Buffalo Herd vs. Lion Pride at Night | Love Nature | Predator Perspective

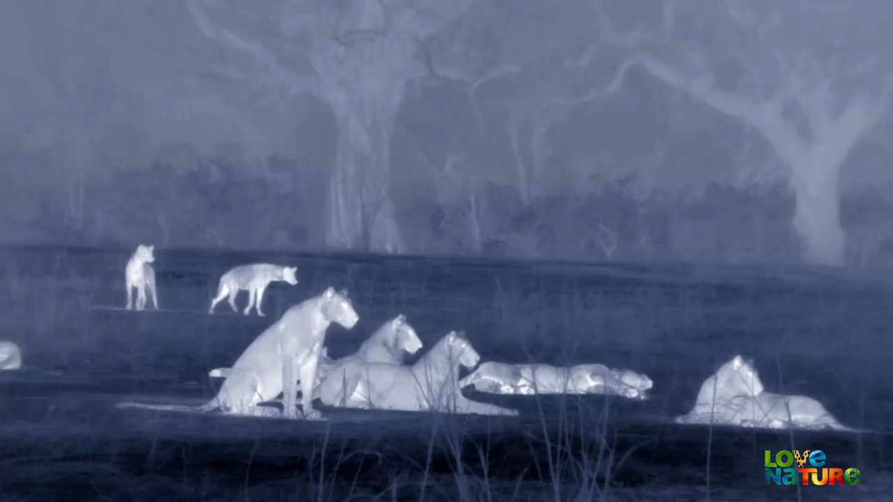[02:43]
Hyena and leopard are more active and more confident.
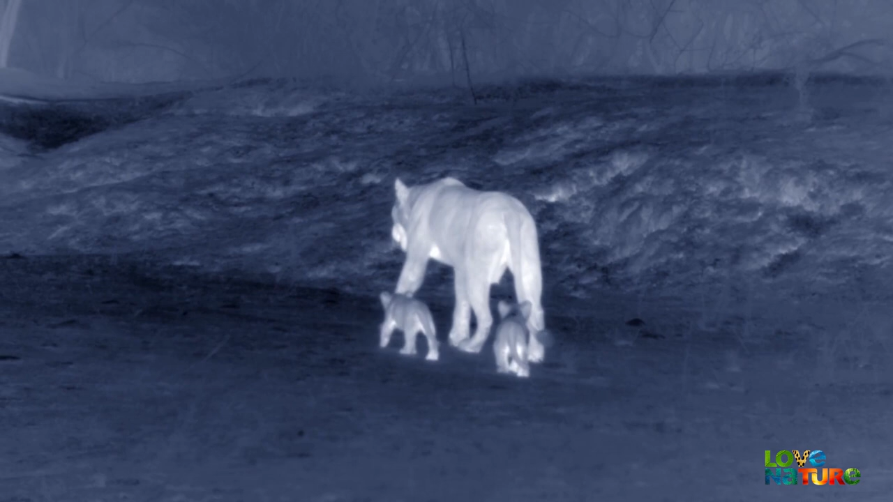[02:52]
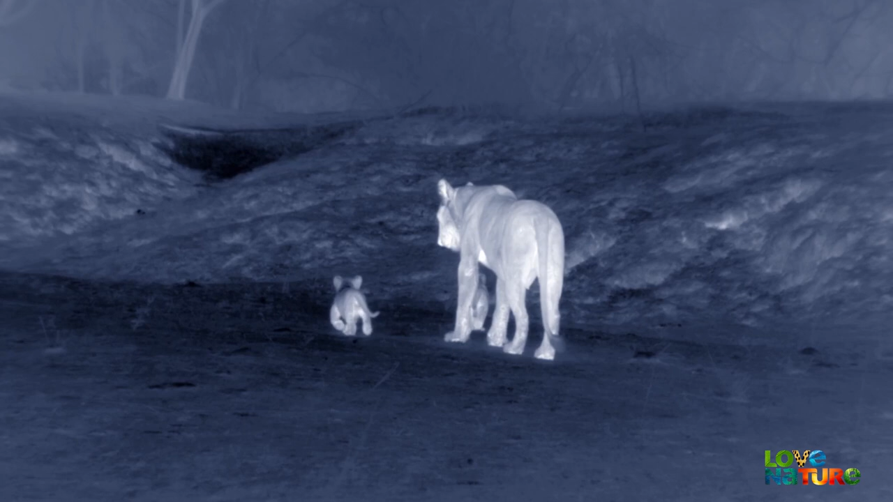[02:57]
The two sisters will be busy through the night, driven by maternal instinct.
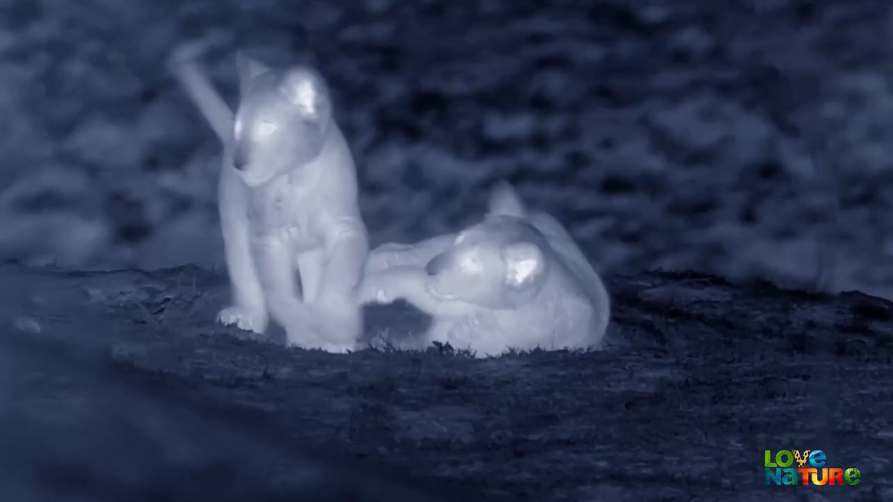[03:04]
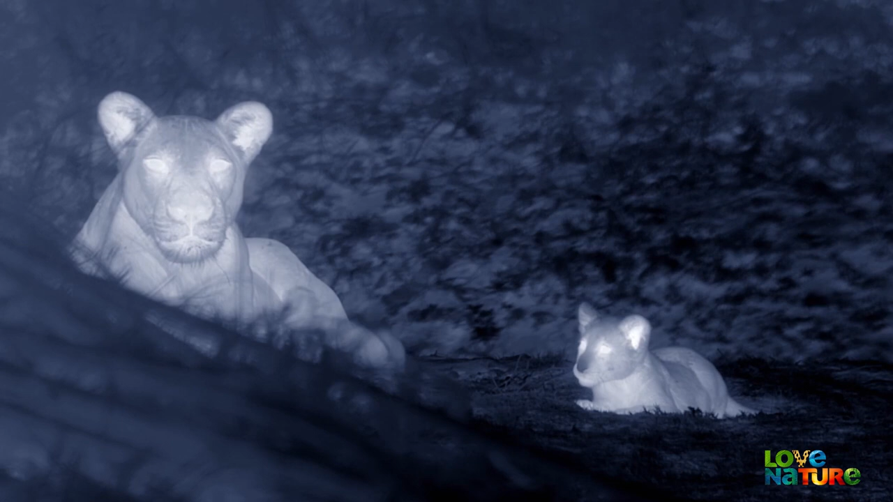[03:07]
The twins need feeding and guarding.
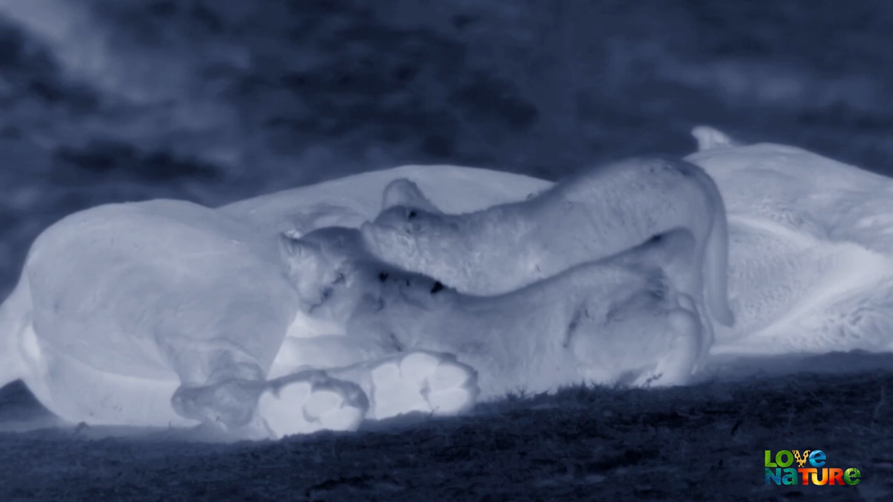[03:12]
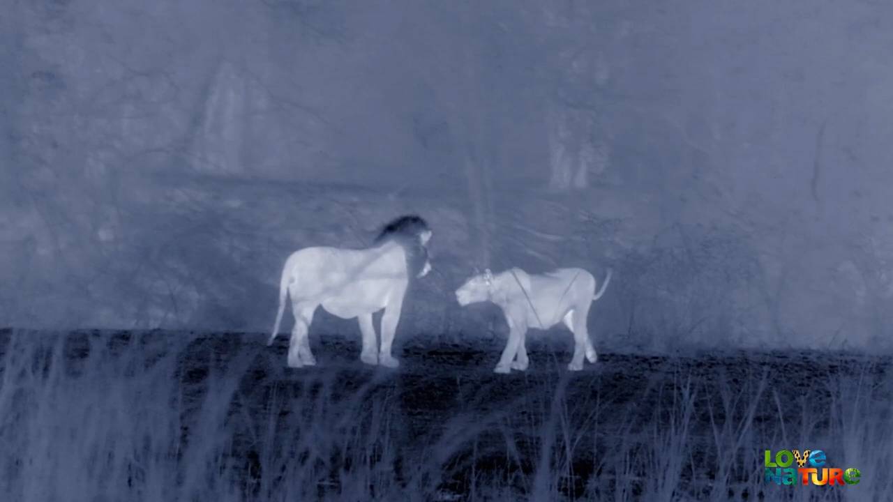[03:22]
The bereaved daughter will come into Easter soon, despite her grief. The eldest, and last to give birth, sneaks off to feed her well-hidden cubs.
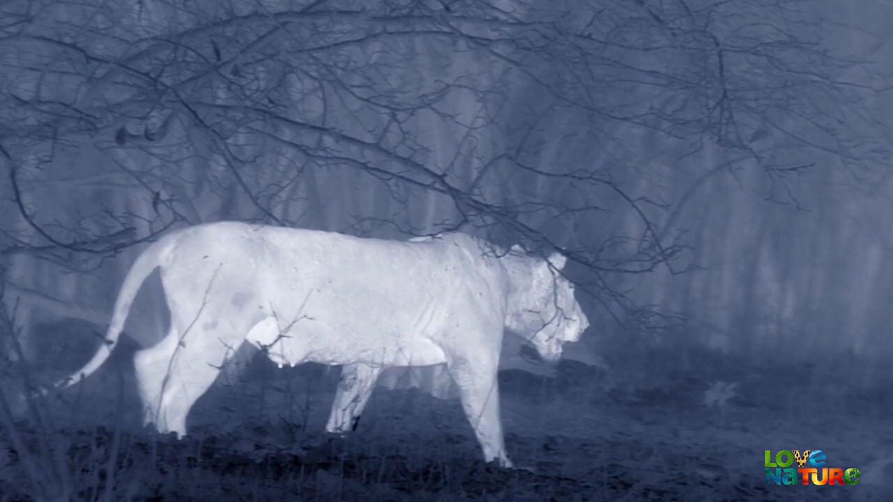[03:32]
The rest of the pride comes together to hunt.
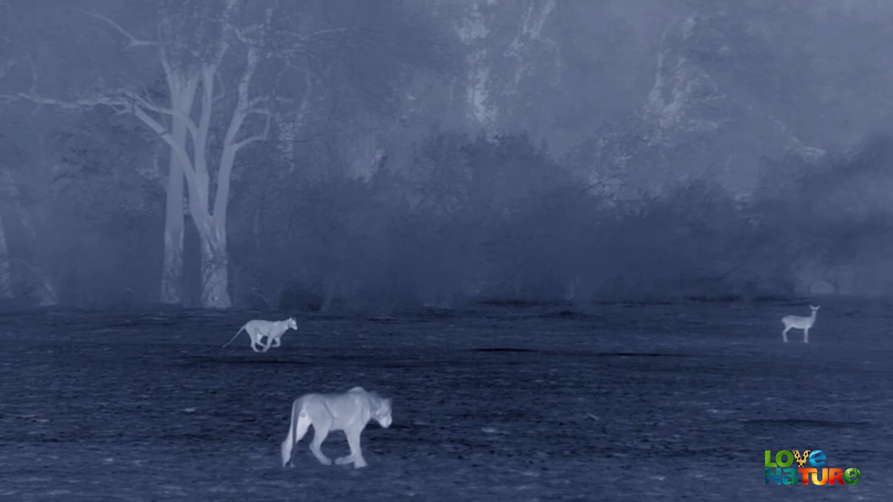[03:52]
They try to ambush some impala and puku, but the antelope are fast and their senses keen.
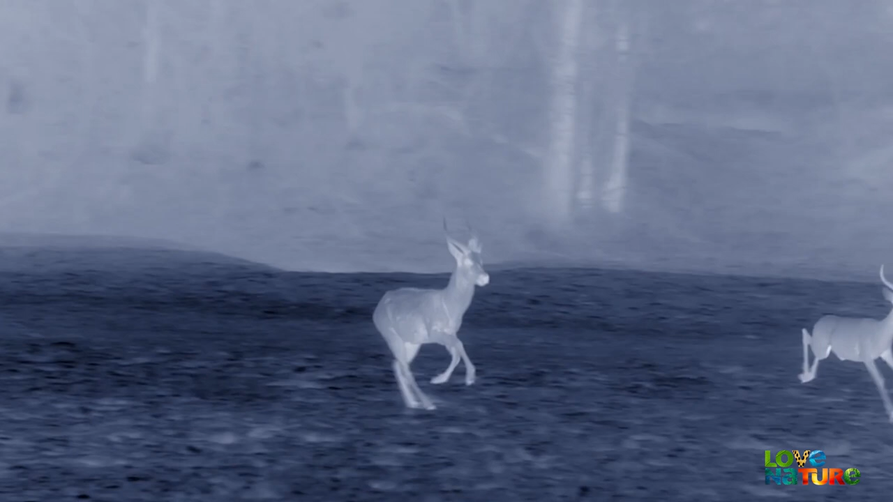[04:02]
The nsefu lions turn their attention to the newly arrived buffalo.
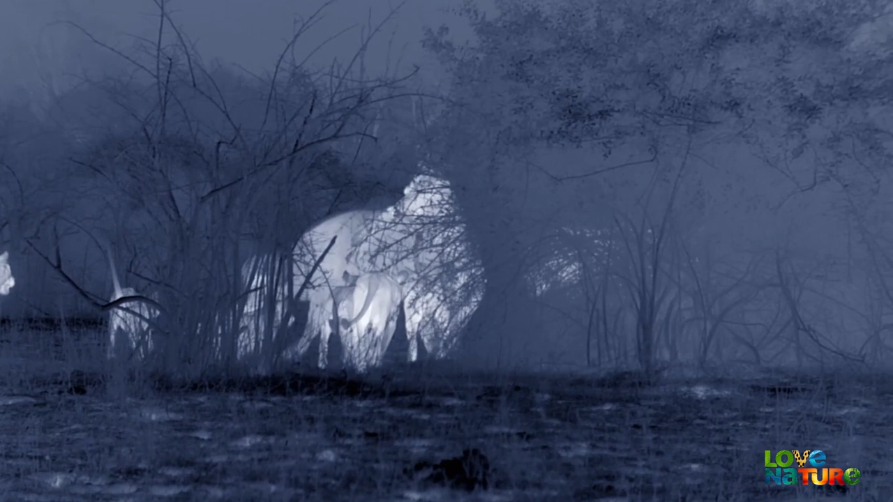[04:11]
They are strong, and it'll take almost the whole pride to take one down.
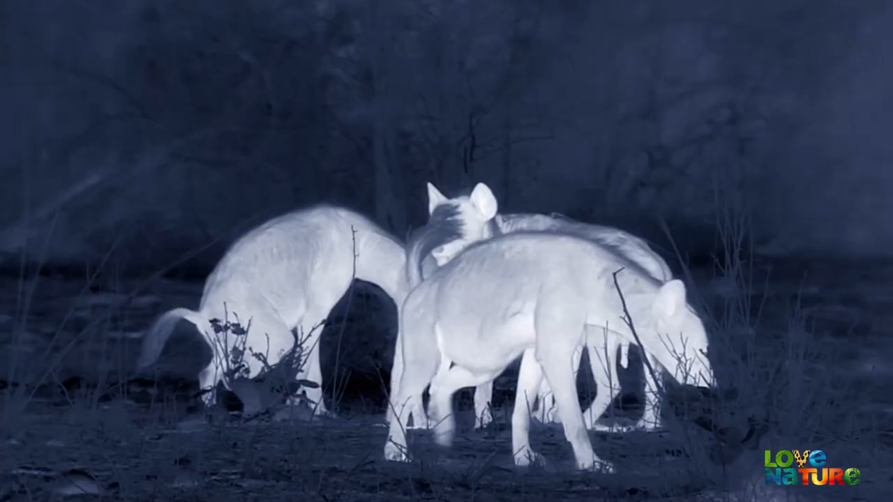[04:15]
And that's what the hyenas have been waiting for.
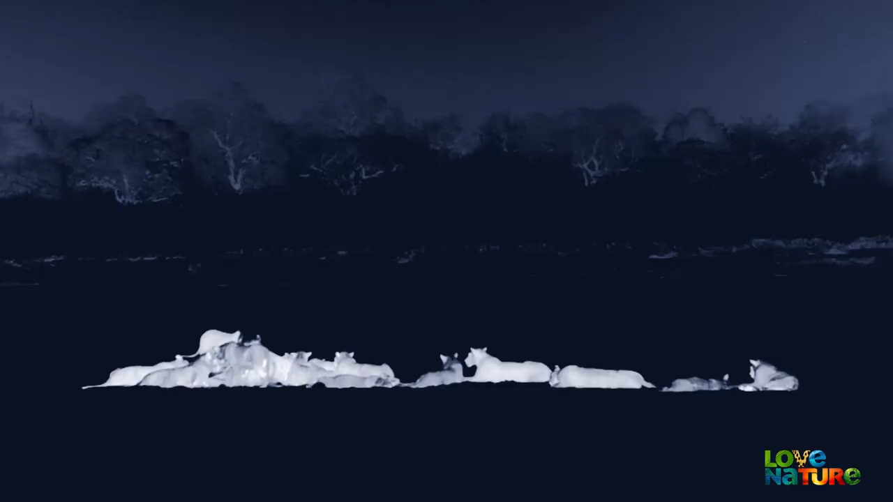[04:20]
The pride feasts on the kill.
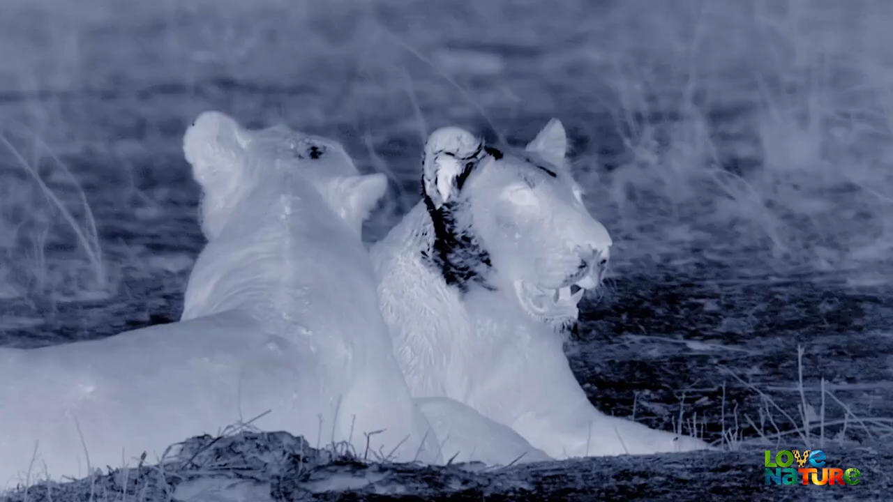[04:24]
What's left can go to the hyenas.